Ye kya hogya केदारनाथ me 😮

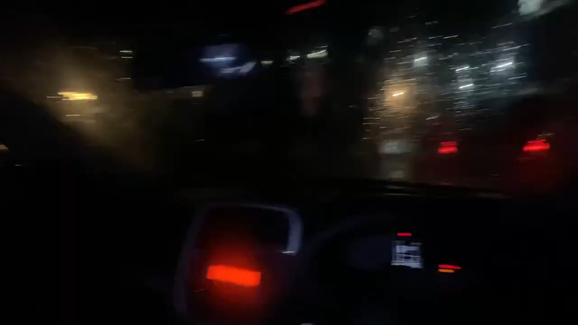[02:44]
भाई यहाँ पे पार्किंग ले लिया भाई, बड़ी मुश्किलों से पार्किंग मिली, और भाई बारिश बहुत ज्यादा तेज आ गई एकदम।